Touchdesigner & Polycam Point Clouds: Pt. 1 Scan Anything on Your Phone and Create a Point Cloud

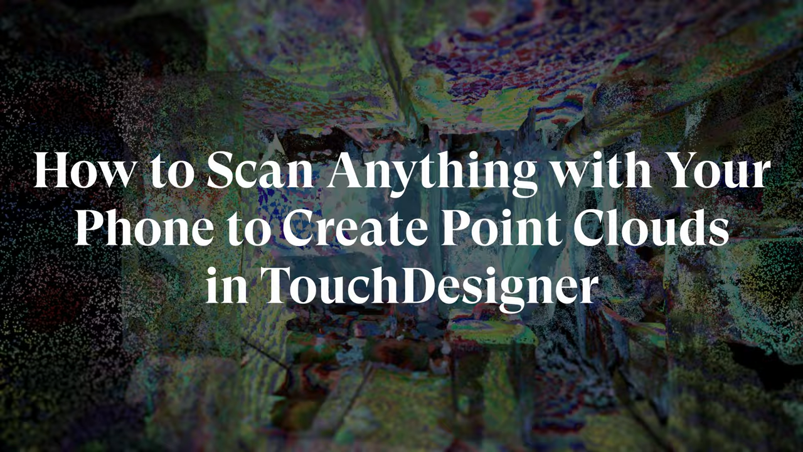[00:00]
What's up everybody? Asli here with another Touch Designer tutorial. Today we're going to be going over how to scan just about anything with an iPhone
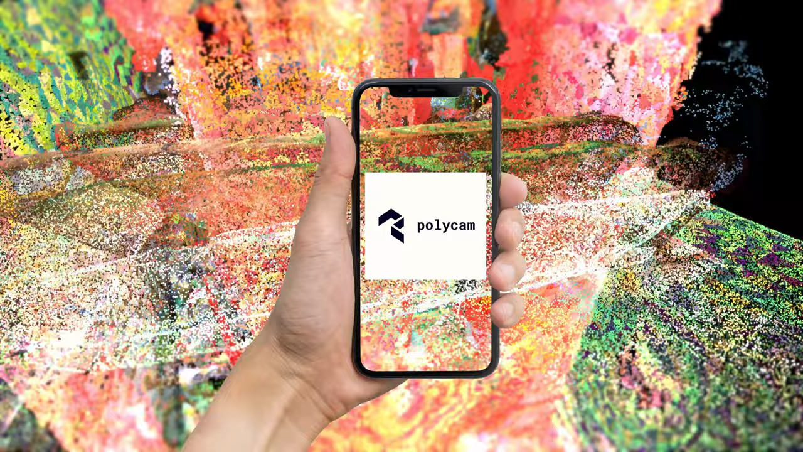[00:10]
or an Android using an app called Polycam and then we're going to talk about how to export
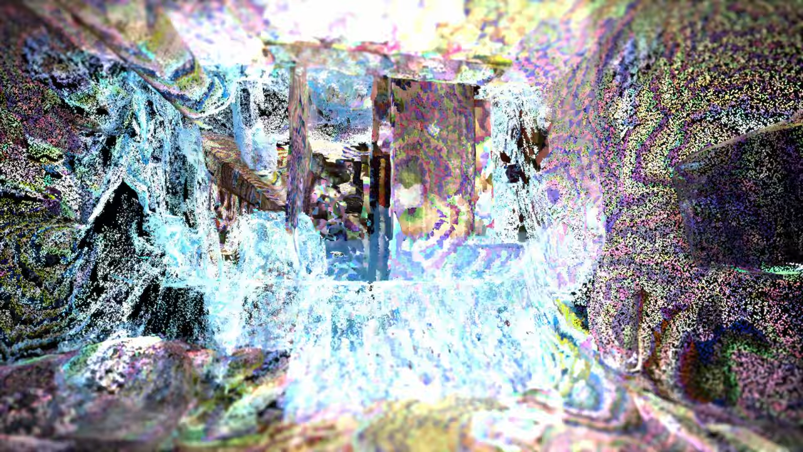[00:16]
those scans and bring them into Touch Designer so we can do some cool stuff to them. There will be a part two to this series that will talk about some of the cool stuff that we can
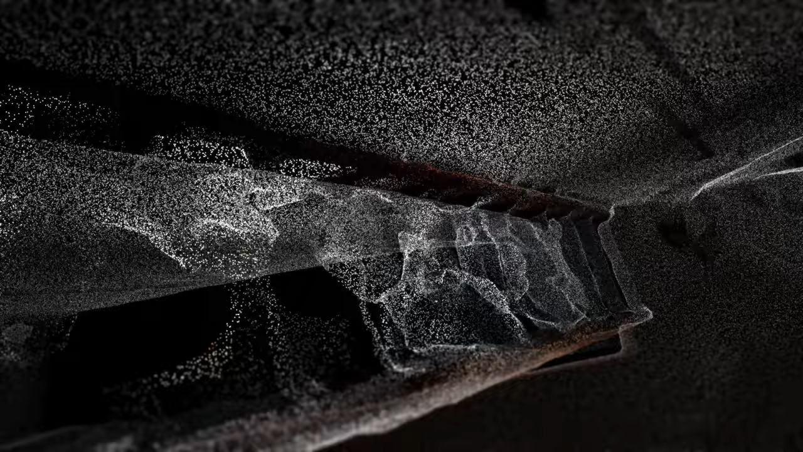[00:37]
So what we're looking at in the background here is a 3d scan I made with this app of my living
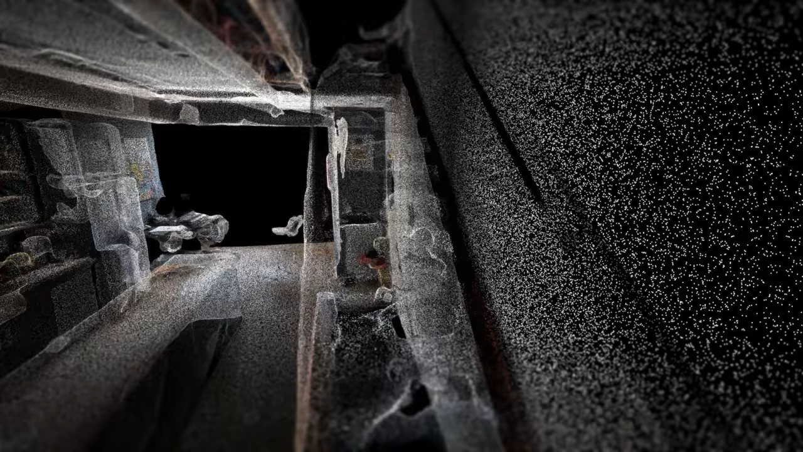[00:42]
room that's been turned into a point cloud and touch designer. I'm going to give you two examples. One is going to be this and the reason is there are two different scan modes in this app.
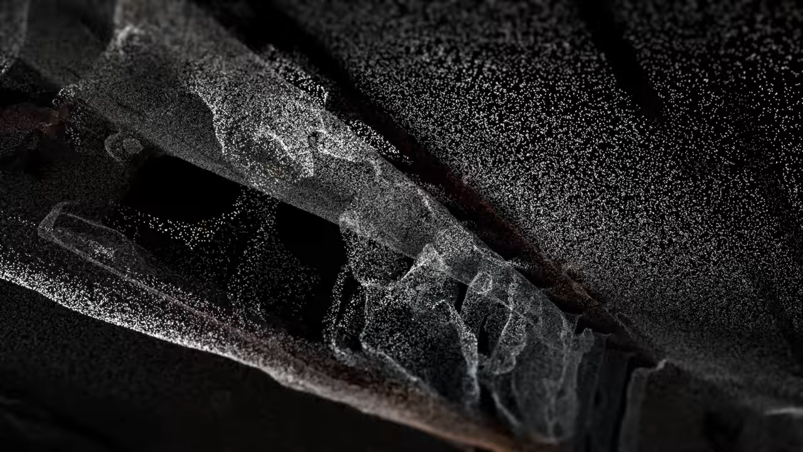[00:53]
One is the lidar mode which is recommended for rooms or large spaces or things where you don't need as much detail.
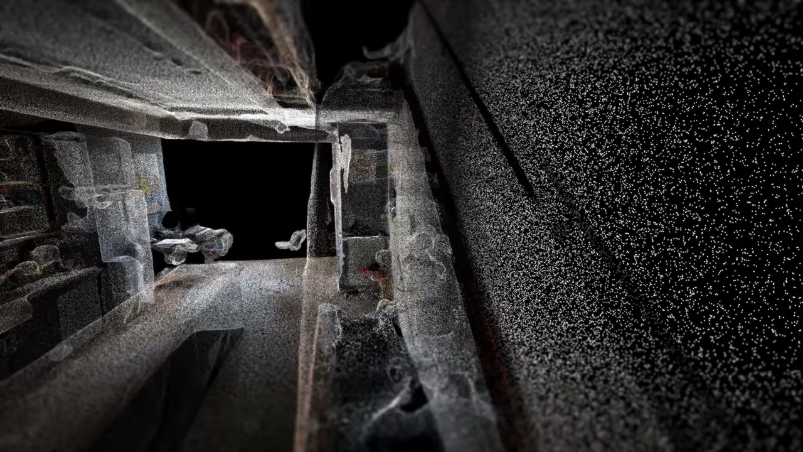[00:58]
Great for Touch Designer because a lot of it's very abstract anyway. So that's one mode and then there's another mode that's photogrammetry that's for smaller objects things that are more detailed that you want a more accurate scan of.
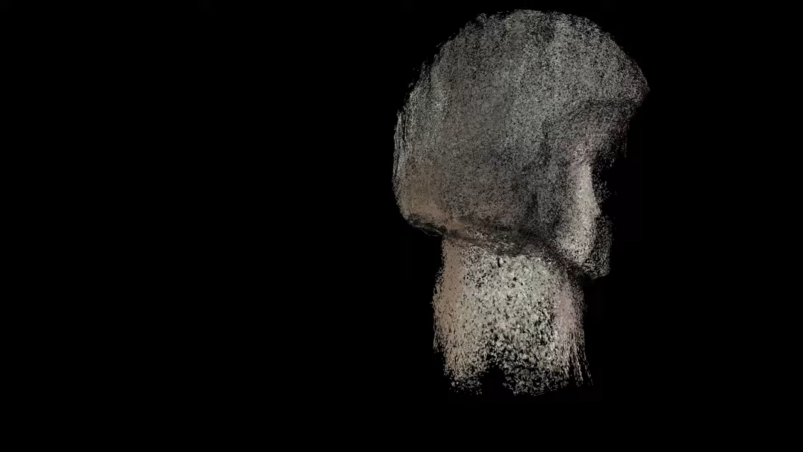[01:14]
I'm going to show you how to do both. They're essentially the same workflow but you'll get a feel for you know which one looks like what and so forth.
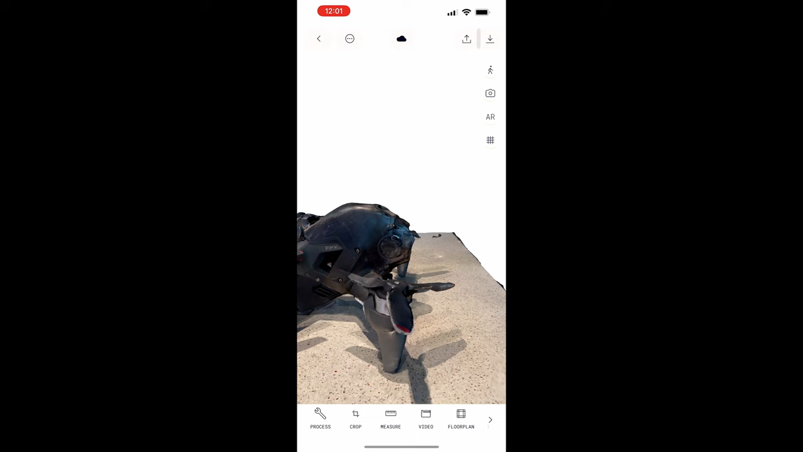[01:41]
Now typically it will default to your scanner but I already had it open so it's defaulting to my library so let me just get back to my scanner here and then I'm just going to get up and go.
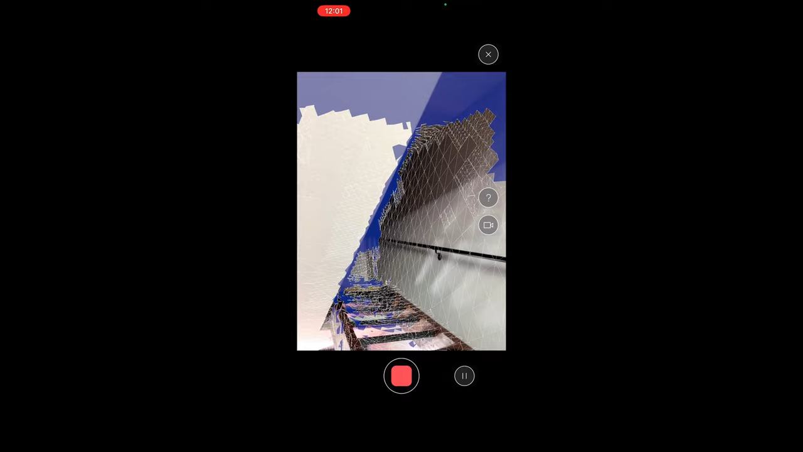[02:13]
and you can see the blue areas are what it still needs to scan.
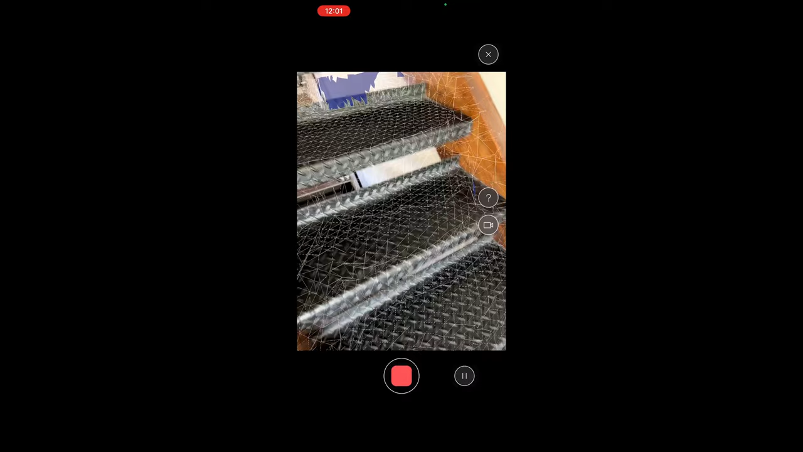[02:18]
So you just walk around and point your phone at everything until you're satisfied that you have a detailed enough scan for what you want.
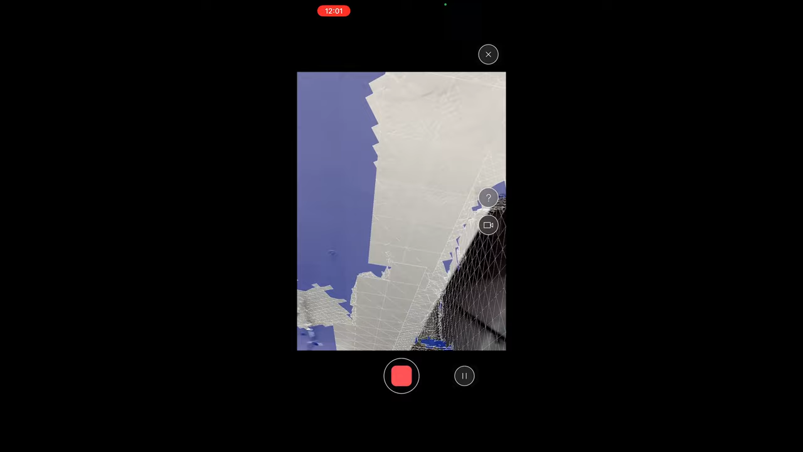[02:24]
Now this room has all kinds of stuff in it so
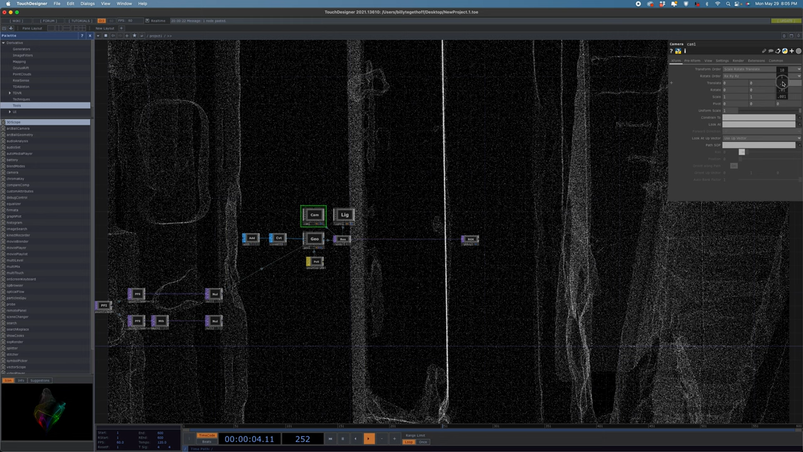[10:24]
so since the scan of a room is big so let me uh adjust where my camera is we could we could shrink the entire geo but uh uh but this is this is fine um we'll just back the camera out let's go there we go all right so it looks like uh when it exported this it did so go vertically so that's a little irritating but not an uncommon problem
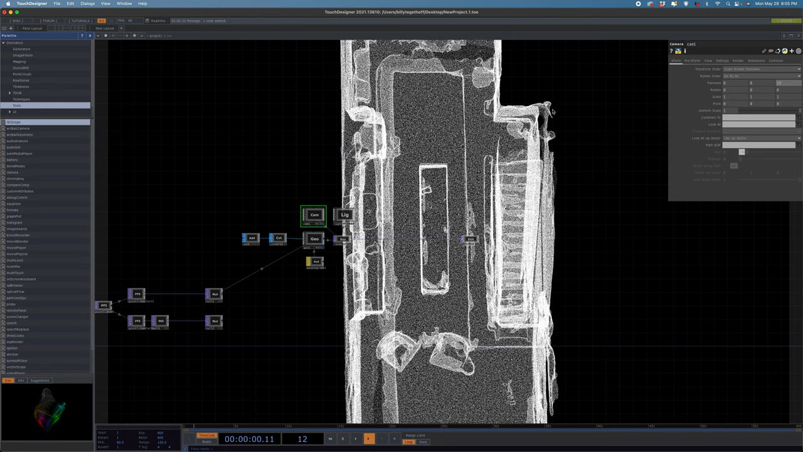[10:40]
when working with uh point clouds so um what we're gonna do on this is uh we're going to add a point
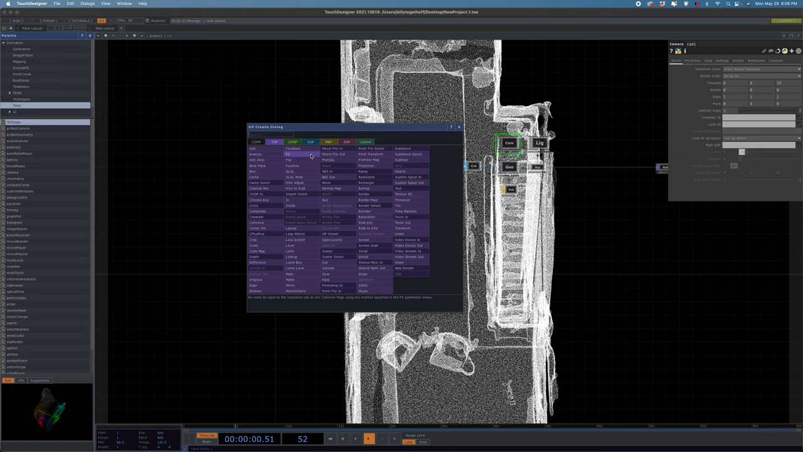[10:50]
transform in here just to uh move it to where it needs to be um all right so I think we can just rotate this what's it gonna be z axis I think it's gonna be z axis nope x so x axis and then I think if we just go
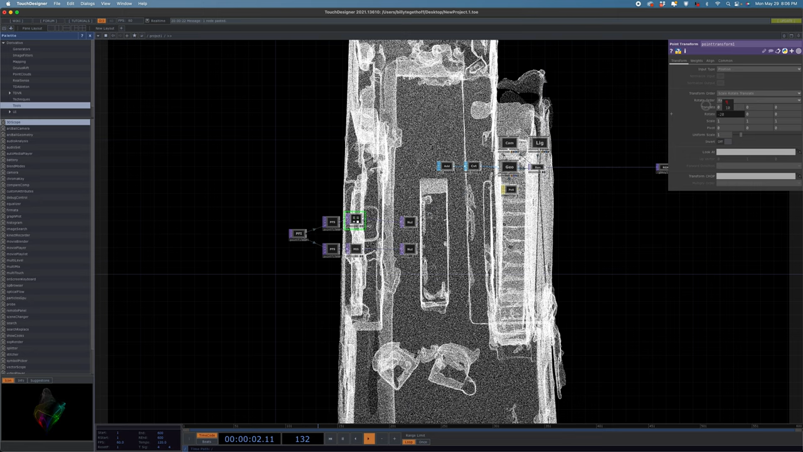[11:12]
back negative 90 we should be oriented correctly yeah okay so negative 90 for whatever reason that sets it up oriented the way my my living room actually is
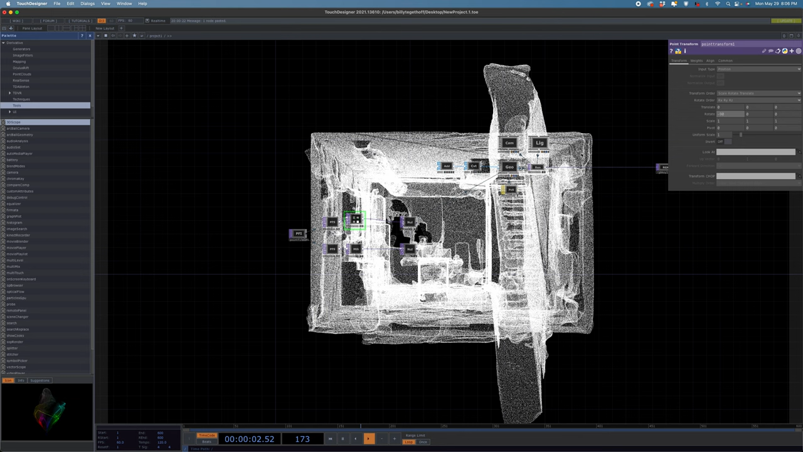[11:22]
um all right and then uh I can move this back in a bit
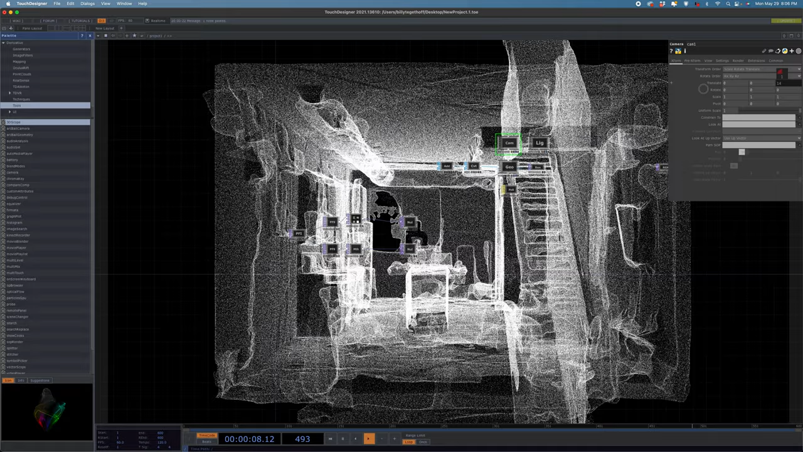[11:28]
here we go we have a we have a ghostly white set of points but you can kind of see the outline of uh of the stairs and everything we scanned earlier so that's that's what we want all right uh how do we get this color uh involved let's go back into geo and then we need to go to the second instancing tab and down in color over here we need to drag our other null as our color up
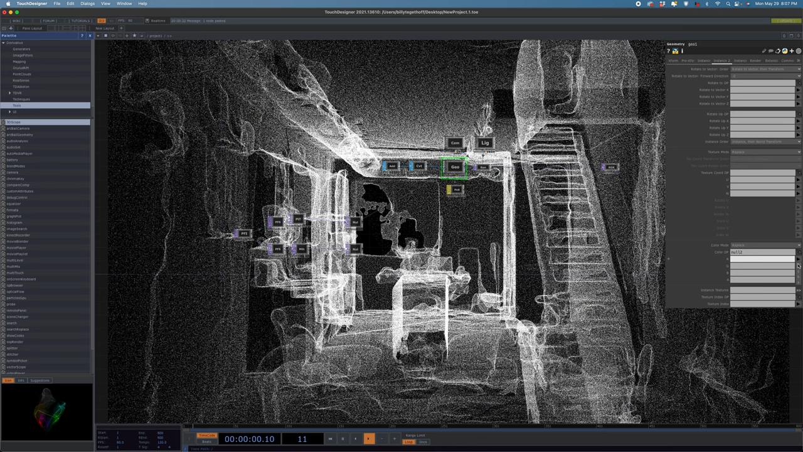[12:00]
and then just do the whole song and dance pick our g and b boom colors uh you can see through everything so it's a little hard to see the colors
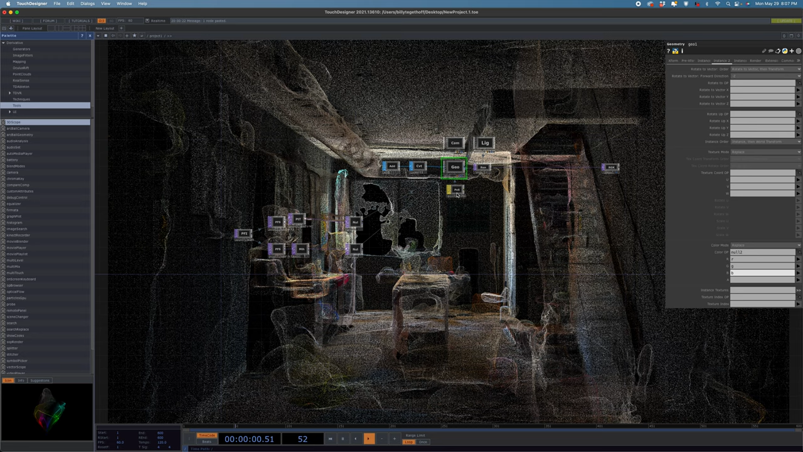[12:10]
we can adjust that if you want to have bigger points uh that look I guess more like I just makes everything look more like solid
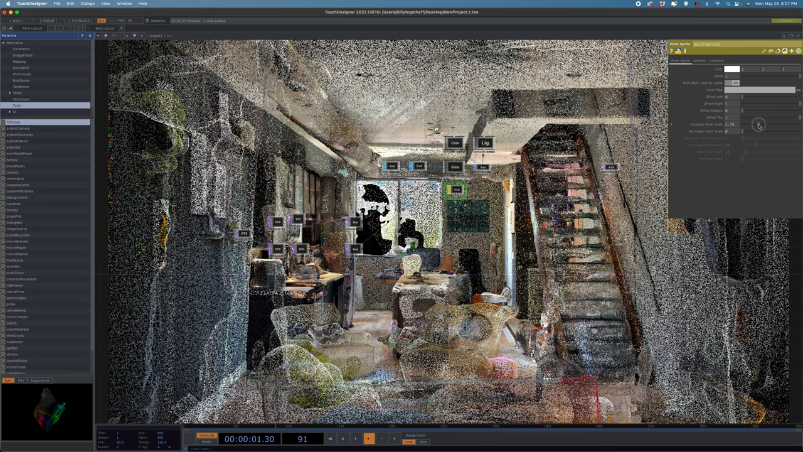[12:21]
you can just adjust your constant point scale to taste uh and then if I move back inside this far wall here
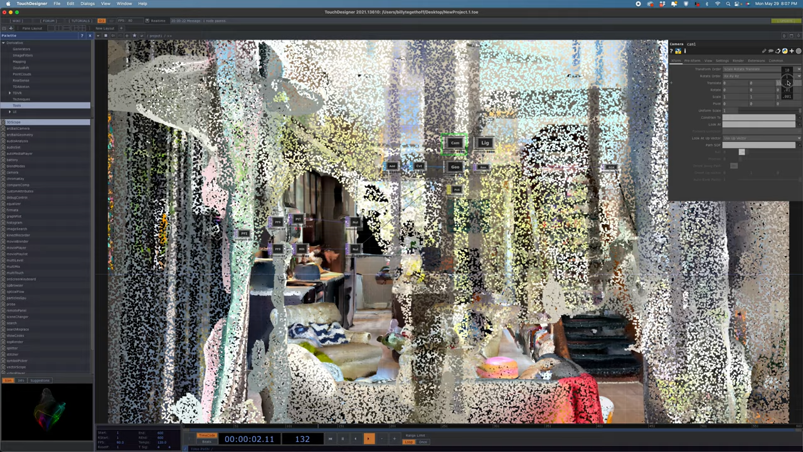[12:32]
uh uh yeah it sort of looks like a room um abstract for sure but uh we just achieve that by messing with the size of our points all right so that's uh that is how to do this with the lidar just that it's most simple to set a scan turn it into a point cloud and get it into touch designer let me show you how to do that with an object as well